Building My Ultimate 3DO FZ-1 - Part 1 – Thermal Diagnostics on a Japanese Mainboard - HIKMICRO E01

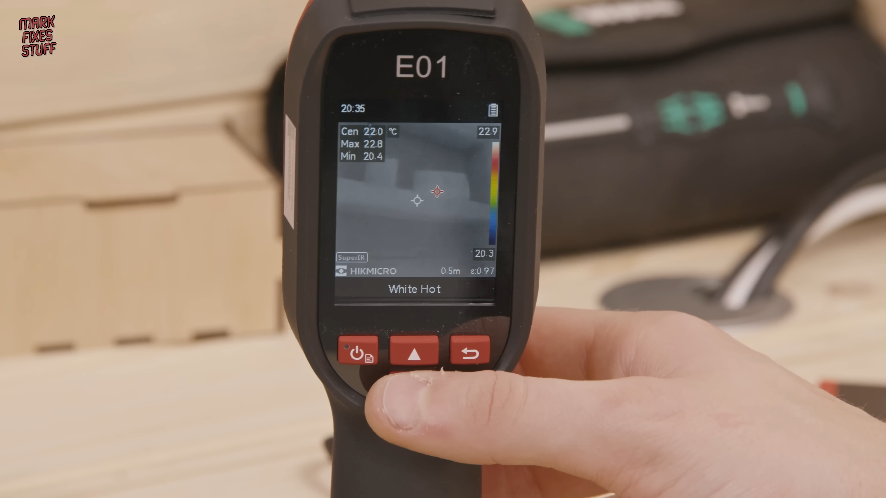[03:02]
On screen: spot 22.0°C
There's a whole host of features which I'm probably never going to use but a useful one for me is being able to change the colour mapping on the temperatures. There's black, hot, all kinds of things. I think my favourite is iron bow and if you're like me you're going to forget
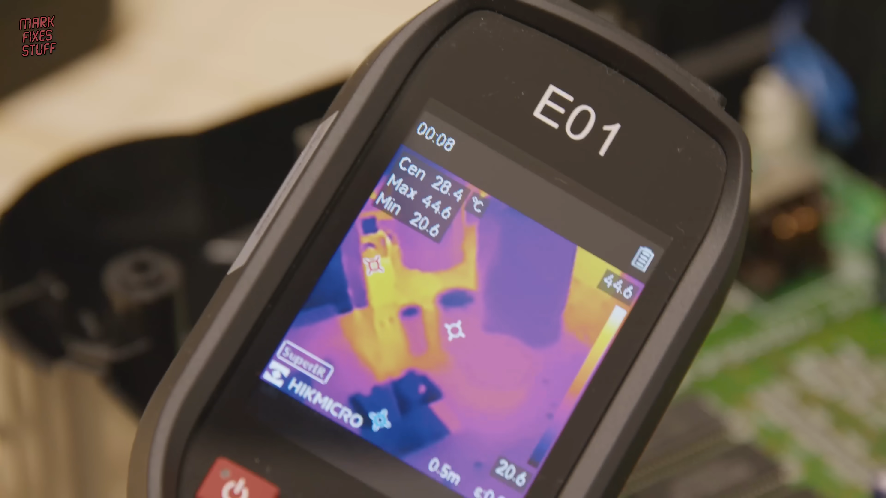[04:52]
On screen: spot 28.4°C, max 44.6°C, min 20.6°C
The two smaller caps are reading around 28 and a half degrees whereas the larger cap is reading a much cooler 25 ish degrees. On the heatsink we have a 9 volt and a 5 volt regulator which are really throwing out the therms.
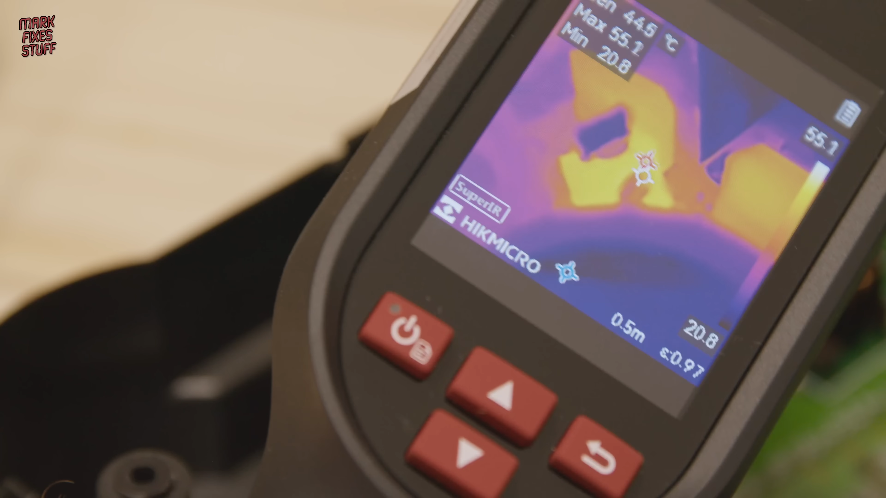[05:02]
On screen: max 55.1°C, min 20.8°C
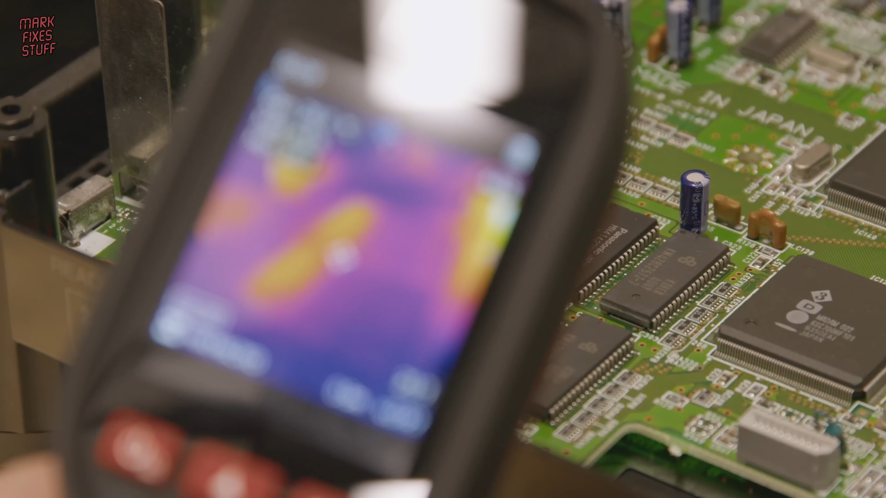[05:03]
Around 55 degrees centigrade. And that RAM is really curious as well because some of the chips are much much warmer and they're probably the ones that are being accessed during boot up.
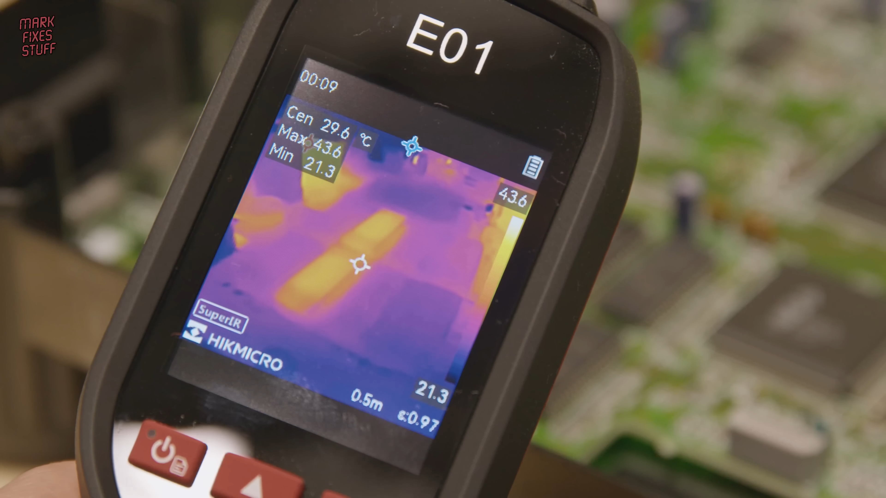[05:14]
On screen: spot 29.6°C
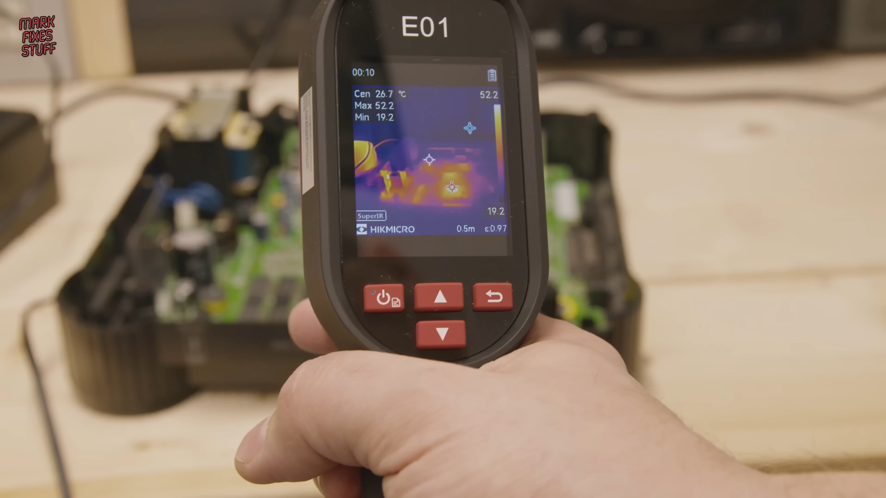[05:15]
On screen: spot 26.7°C
It's really useful to see the thermals of chips in a circuit and we can also see how wasteful that step down is.
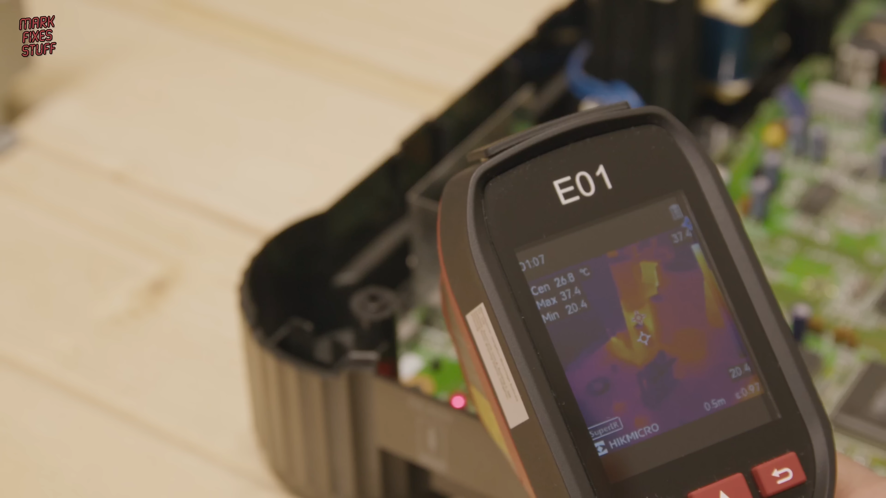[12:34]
On screen: spot 26.8°C
So I leave it on for five minutes and then I check those temperatures again. There's not much in it but the new capacitors seem to be running one or two degrees lower temperatures.
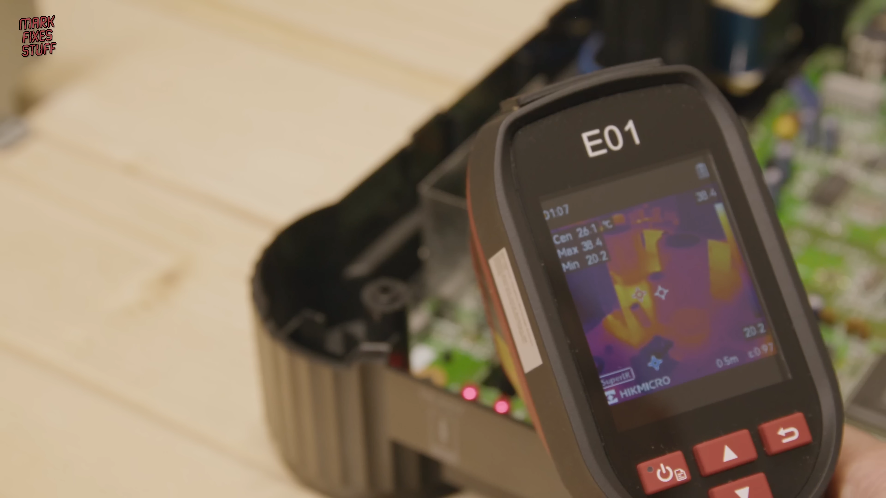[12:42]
But of course the integrated circuits are still hitting the same temperatures because that's normal for those ICs. They sure are toasty though.